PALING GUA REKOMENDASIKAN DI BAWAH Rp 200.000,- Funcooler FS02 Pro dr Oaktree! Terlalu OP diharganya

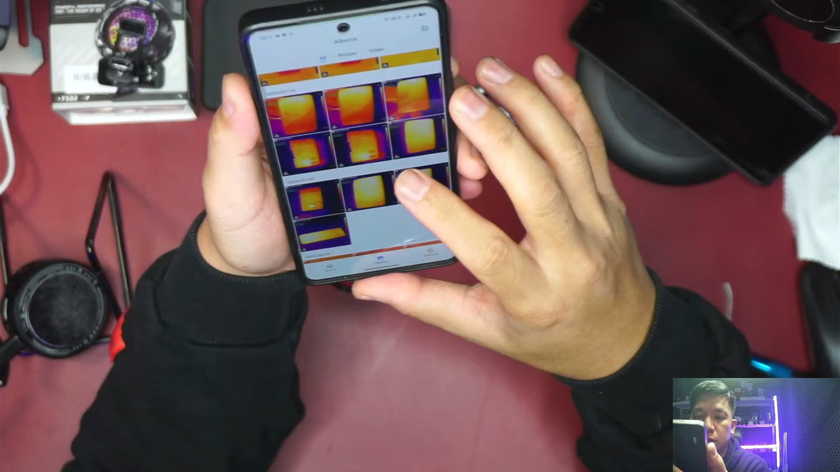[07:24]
gue mau kasih lihat hasil panasnya dulu ya jadi kalo sebelumnya sebelum pake ini
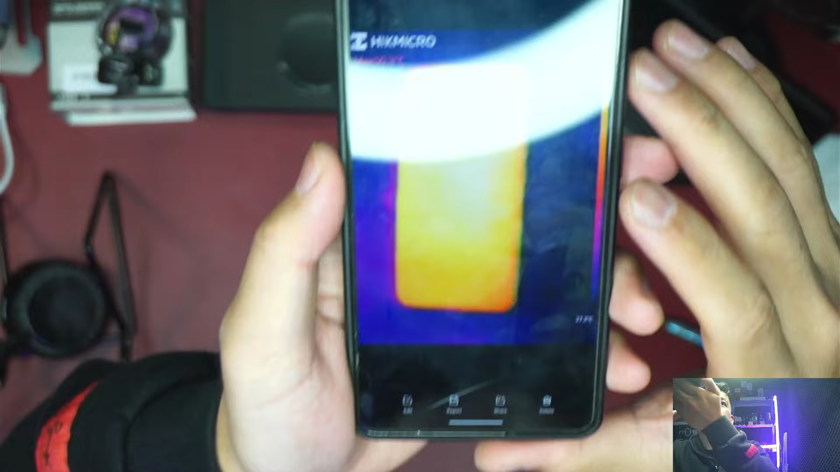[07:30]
kalo sebelum pake cooler
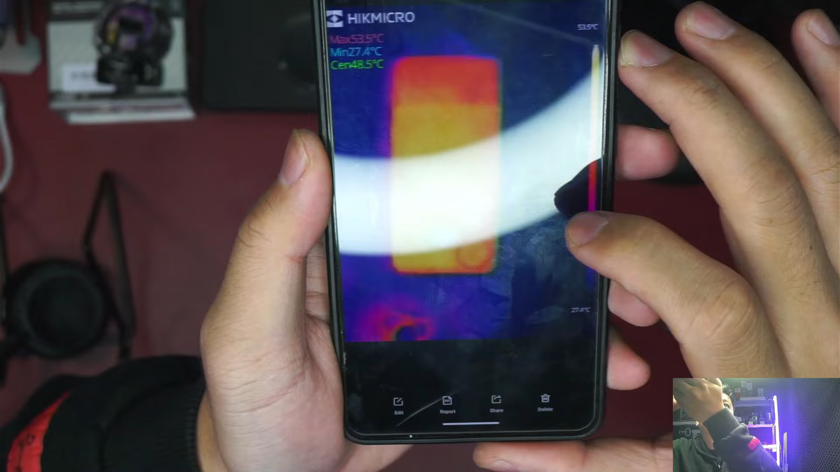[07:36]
On screen: spot 48.5°C, max 53.5°C, min 27.4°C
bisa 50,3 dan ini bisa 53
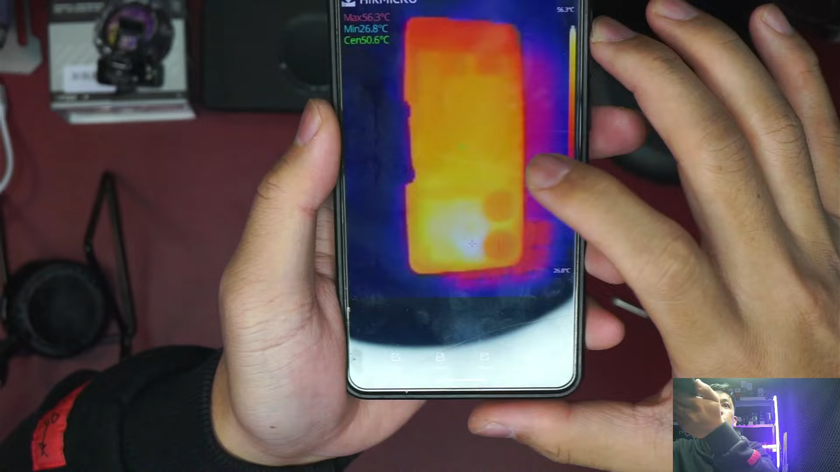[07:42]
On screen: spot 50.6°C, max 56.3°C, min 26.8°C
53 56 derajat bisa sampe 56 derajat tapi kalo udah pake cooler
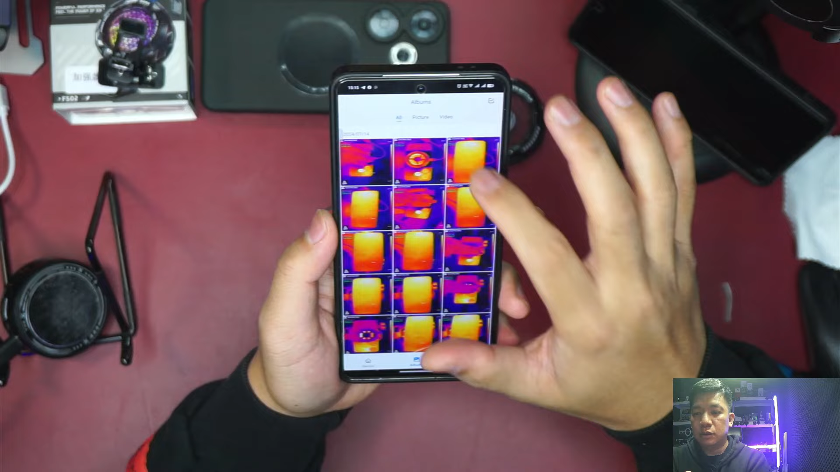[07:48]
ini sampe depannya sampe 41
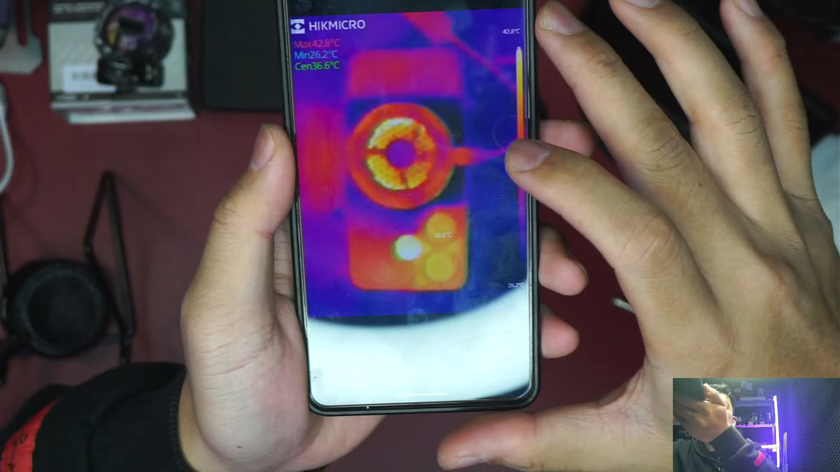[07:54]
On screen: spot 36.6°C, max 42.8°C, min 26.2°C
ini titik terpanasnya di coolernya ya
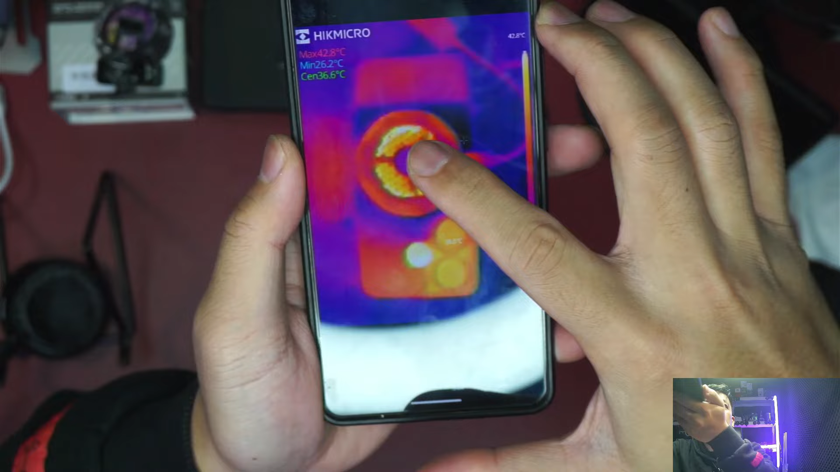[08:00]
On screen: spot 36.6°C, max 42.8°C
42 ini 20 kali 20 menit jalan
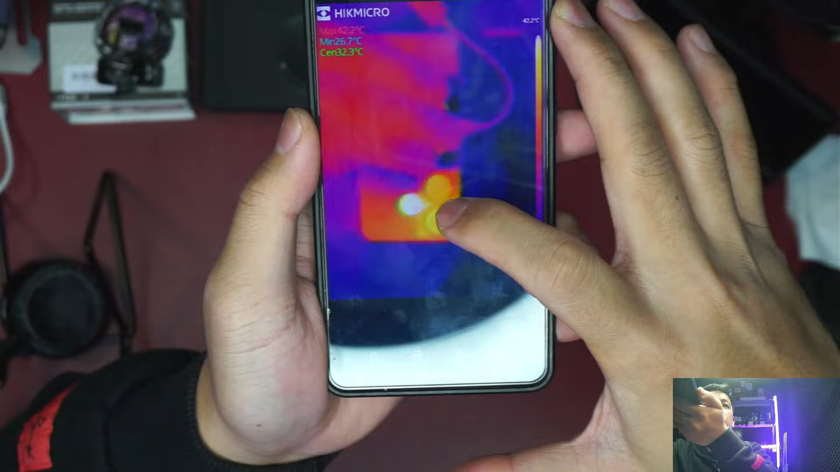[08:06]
On screen: max 42.2°C
dan ini titik terpanasnya cuma di 42 jadi jauh banget penurunannya dan 3D Marknya ini sebelum